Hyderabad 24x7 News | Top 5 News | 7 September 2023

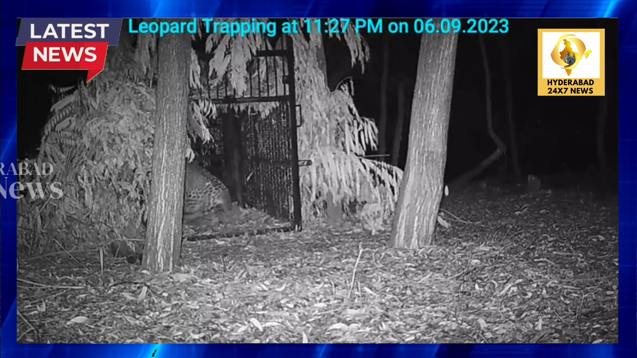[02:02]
کیا گیا پنجرے میں دیکھ سکتے ہیں ایک اور جانور رکھا گیا تاکہ اس چیتہ کو آسانی سے پکڑ سکے